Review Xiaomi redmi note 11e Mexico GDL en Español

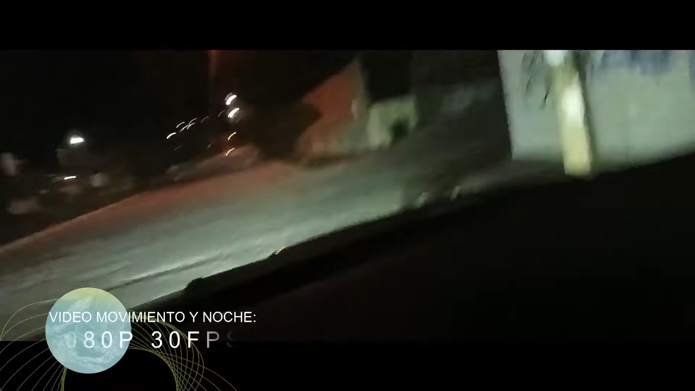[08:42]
En movimiento es un poquito mala, pero es buena la calidad del video. Cuando hay poca luz, tenemos ese efecto granillo, el ruido,
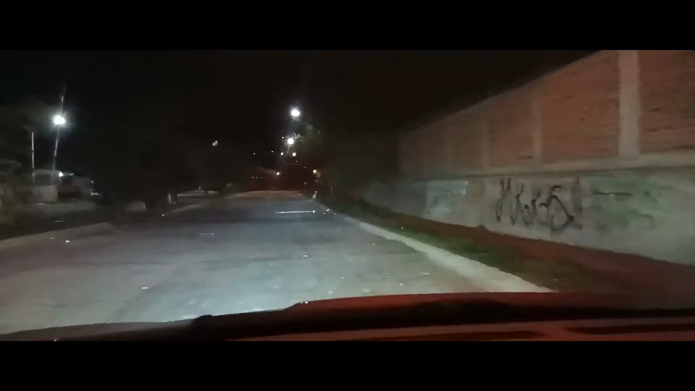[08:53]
pero aún así, para mi gusto y para el precio del celular, bastante bien.